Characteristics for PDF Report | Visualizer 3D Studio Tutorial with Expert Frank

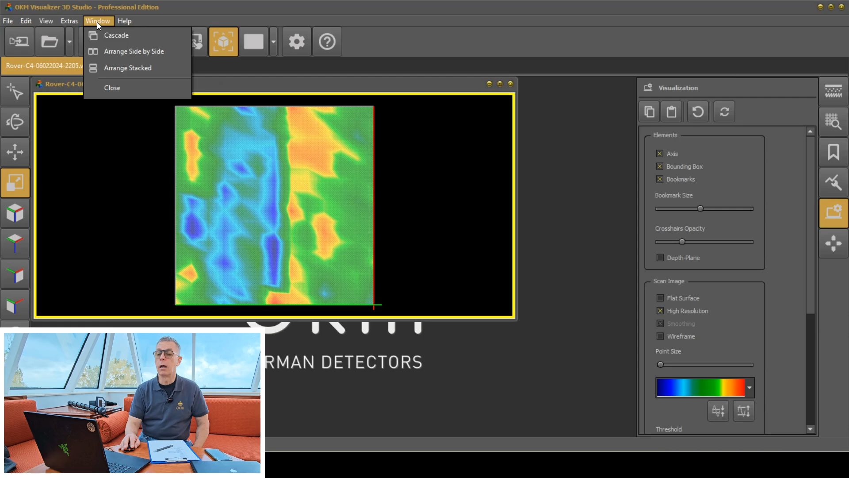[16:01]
Arrange side by side if you have multiples. And these are all these little factors that are going to be seen. These are things that people want to definitely see.